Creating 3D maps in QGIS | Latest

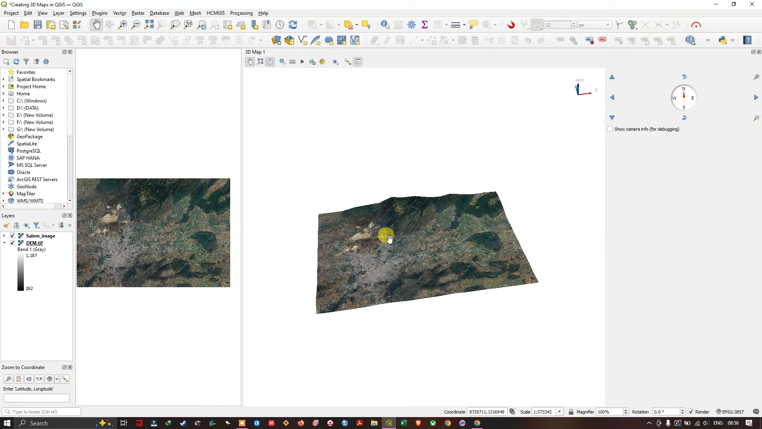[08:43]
change the view. You can use the mouse scroll button to zoom in.
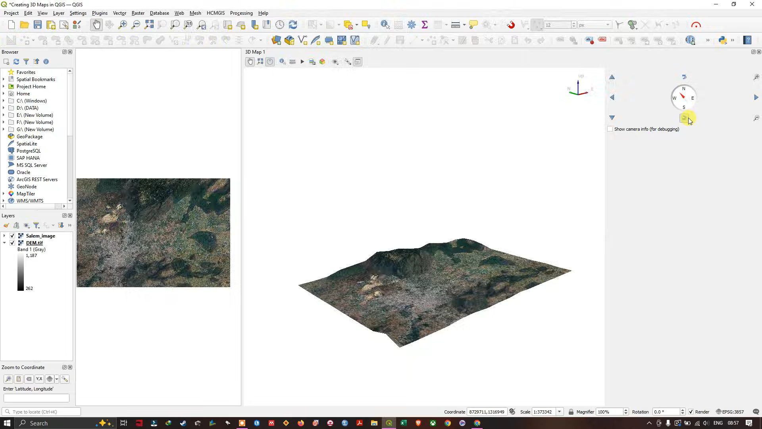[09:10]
You can rotate this image. So you can find some white holes that can be removed by using. So once again go to this options and click on configure. And in the skirt height set it to 200 map units.
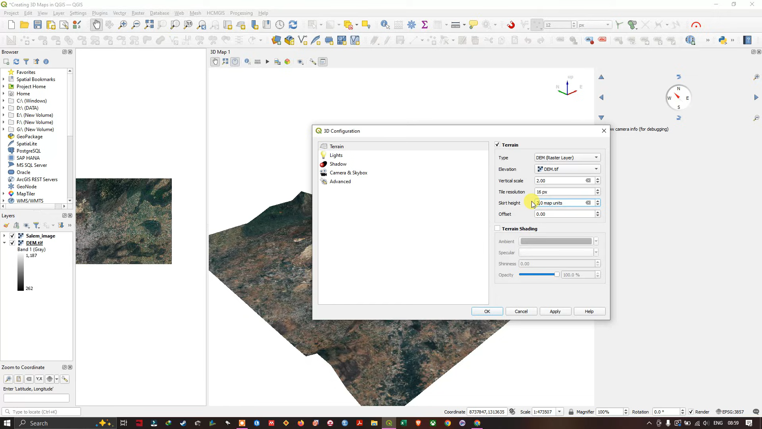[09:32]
Now click apply and click ok.
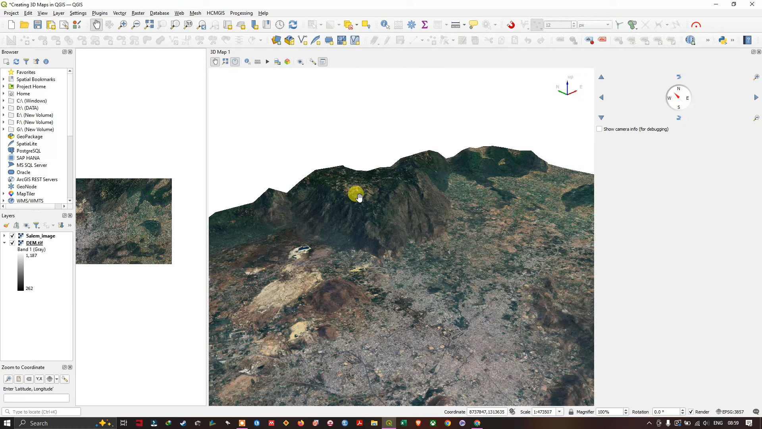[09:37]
Now you can see that the white patches has been removed. Now you can have a clear view of this. How you can see how it is.
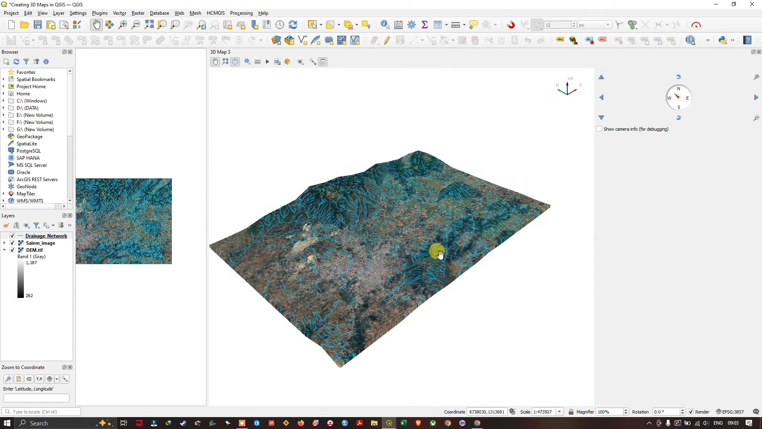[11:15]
To pan in. Or you can rotate the image like this. Use the scroll button to zoom in. And you can find how it is. This is the drainage network. Of this terrain. So like this you can have a 3d view of the layers also. You can overlay at the top. So now let us see how to export this image.
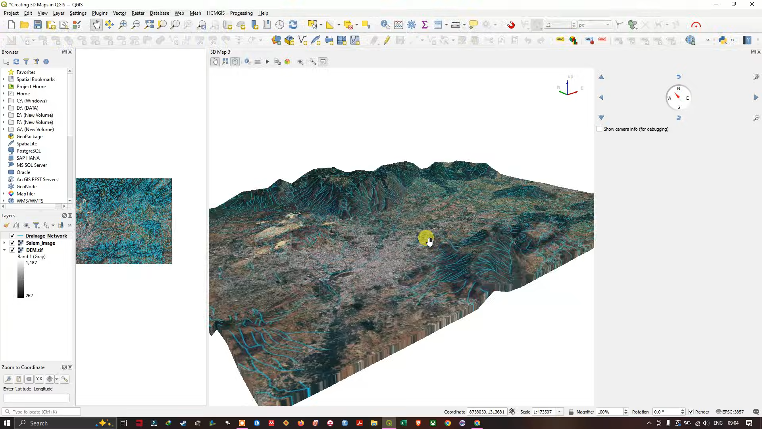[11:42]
So you can see the option for saving this image. Save image as.
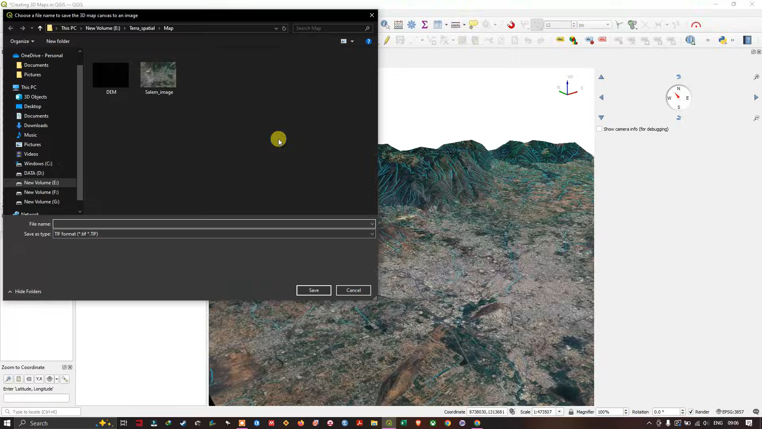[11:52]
So let us save this image. And the exported image will be of a. Low resolution. It will be around 72 dpi.
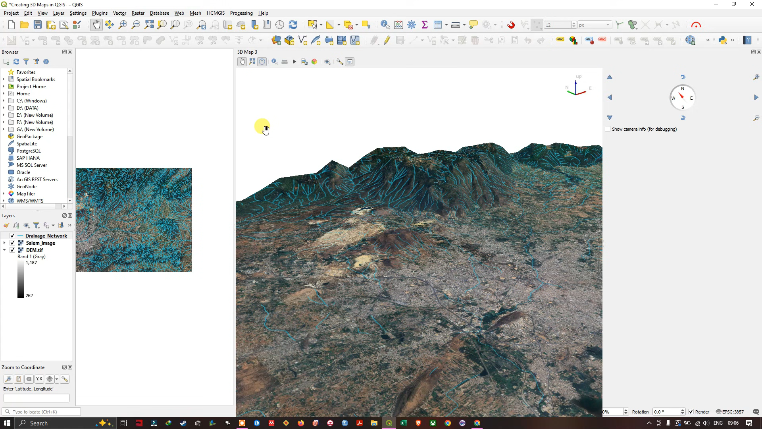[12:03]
So you can have a view of the image.
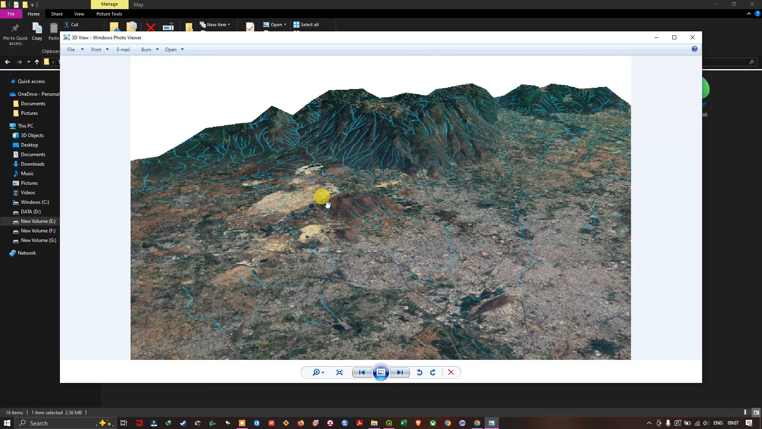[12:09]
So I just navigated to the location. Where I have saved that image. And you can see how it is.
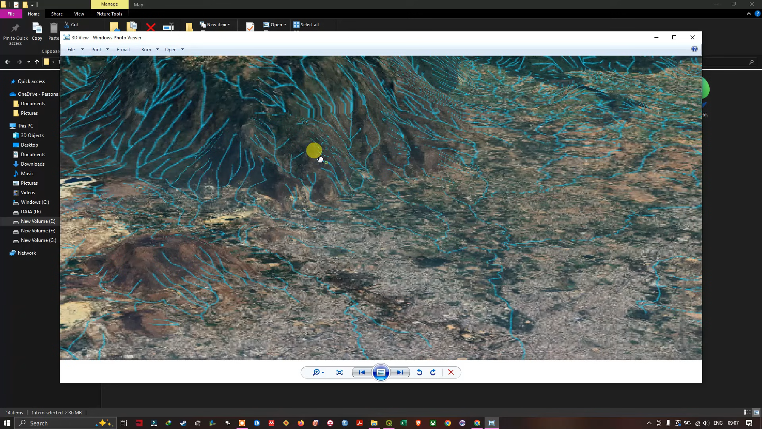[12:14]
So the quality of the image is not good. So let us see how to export it in a good quality.
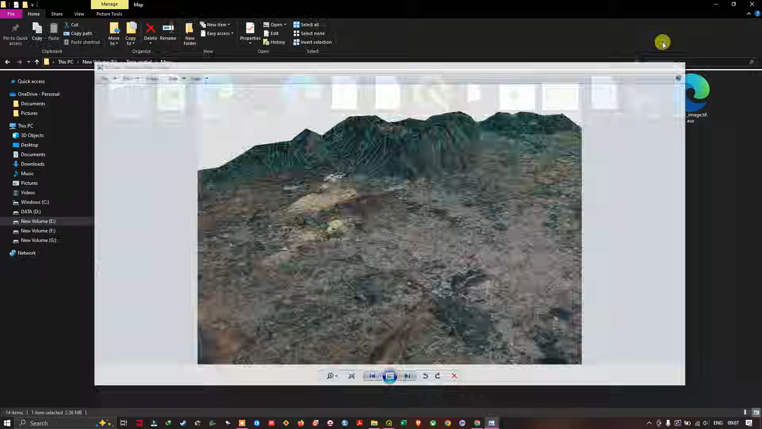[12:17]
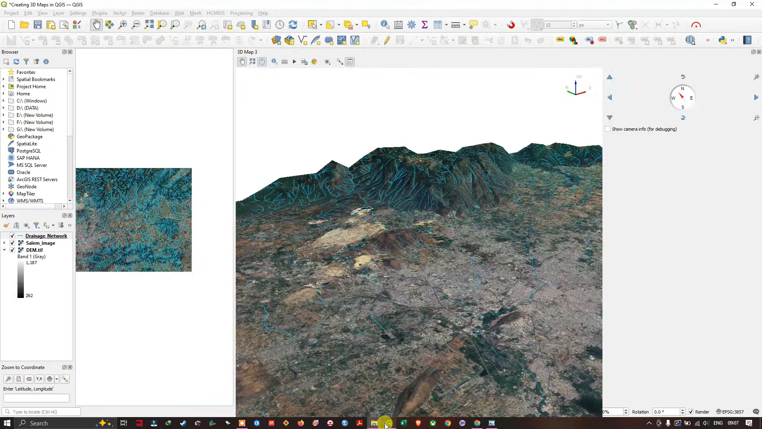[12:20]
So this is the position. Which I want to get it. So now you can see.